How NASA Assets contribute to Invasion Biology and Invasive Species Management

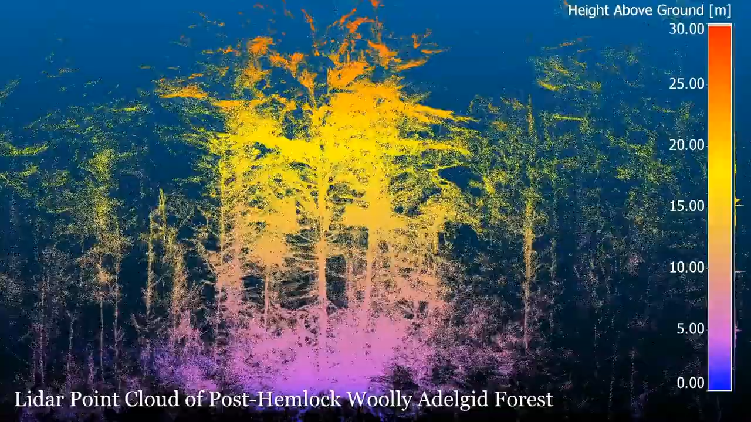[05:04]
This animation shows a LIDAR point cloud created using multiple ground-based LIDAR scans stitched together and color-coded by height above ground. The hemlock woolly adelgid damages trees from the ground up, leaving a brighter, more open understory.
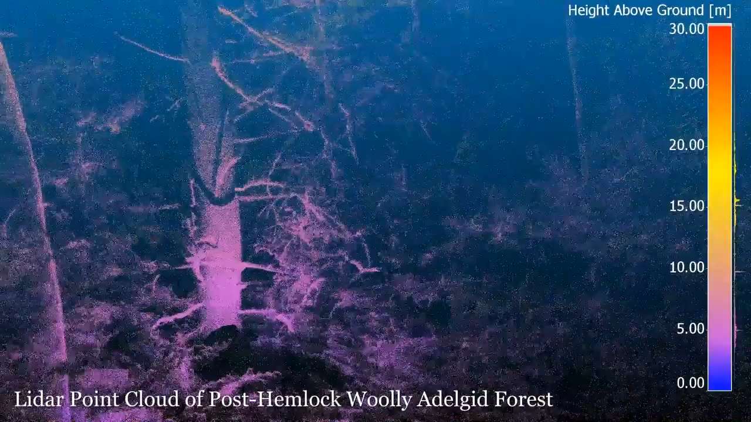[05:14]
These LiDAR scans were taken at Harvard Forest,
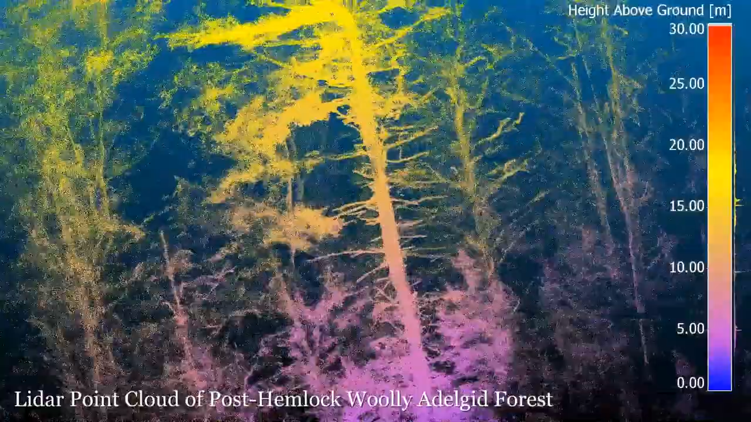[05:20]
where long-term experiments are simulating post-hemlock forest dynamics.
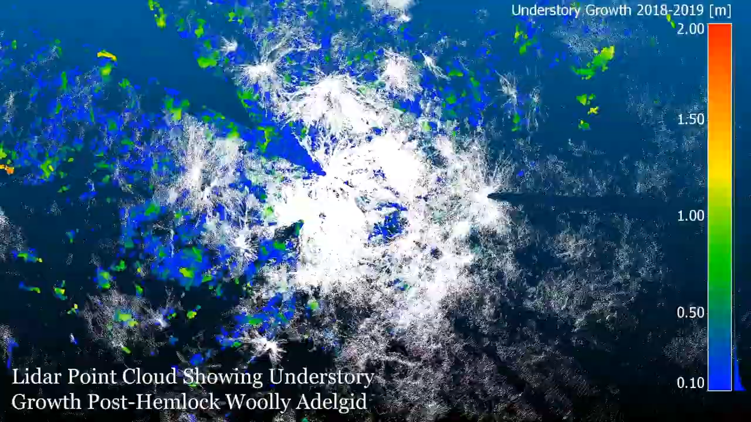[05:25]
In this animation, the understory has been colored by height, while the hemlock and pines are displayed in white.
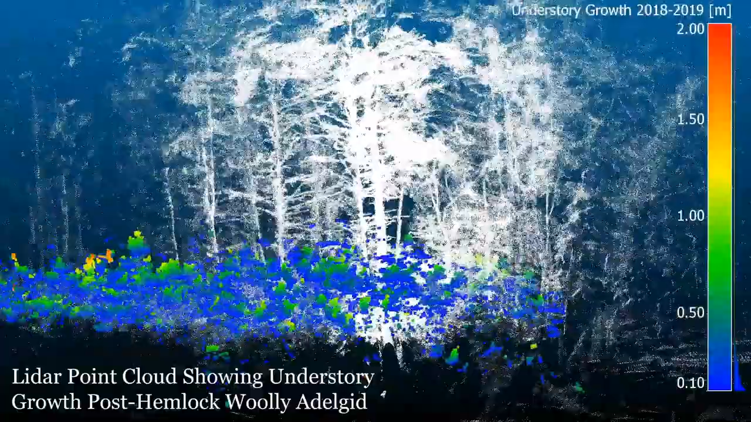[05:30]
Ground-based and airborne LiDAR can help us track the changing forest structure.